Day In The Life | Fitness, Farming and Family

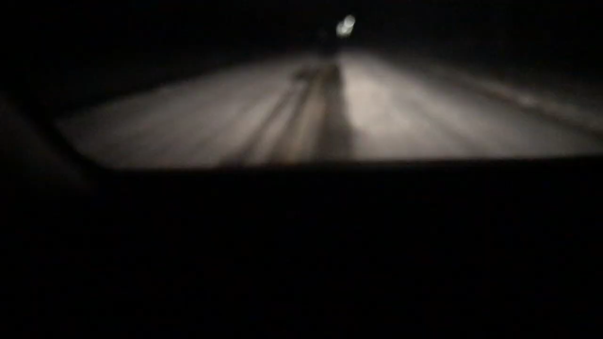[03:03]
It snowed a fair amount last night. Some of the roads, obviously we live in the country, so some of the roads are clear. But I wasn't thinking. I took all back roads this morning day again. So I'm a little dicey. It is 19 degrees.